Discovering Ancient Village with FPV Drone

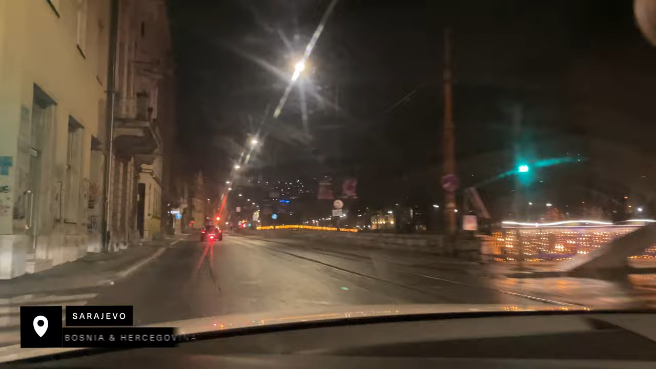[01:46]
As I arrived this Sarajevo, they kind of decorated nicely during winter for New Year's Eve.